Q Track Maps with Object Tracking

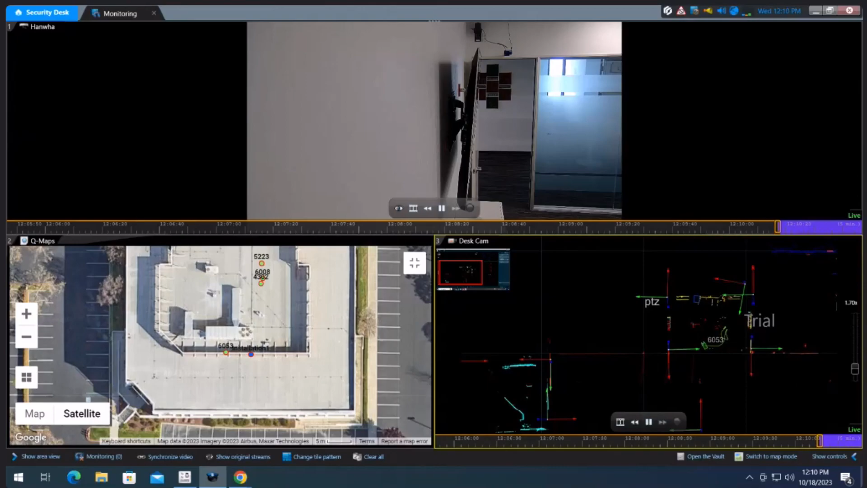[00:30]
On the right hand side, you see our core text perception software which we brought in through desk camera connection. In this scene, you're going to see one of our guys walks into an event zone. It then triggers the PTZ camera above. We salute a cue to the camera and we'll continue to send location data directly to the camera to keep tracking the person of interest.
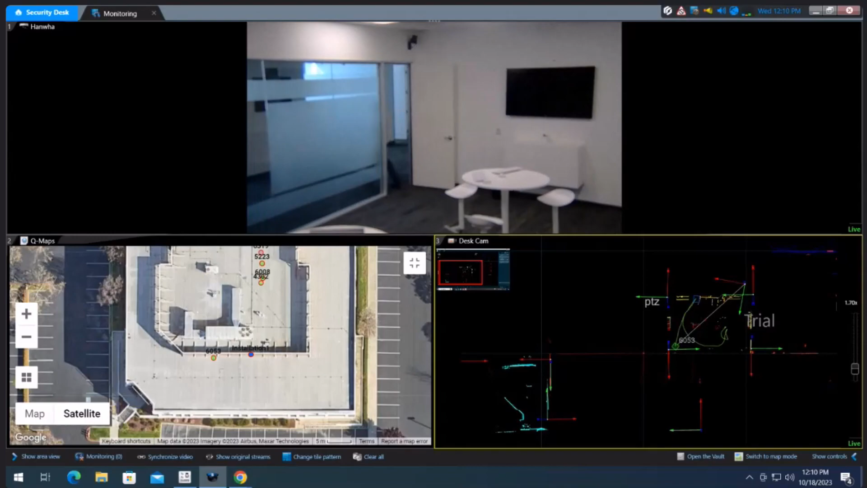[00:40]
As you'll see here, he's going behind walls. He's going into areas where the camera can no longer see.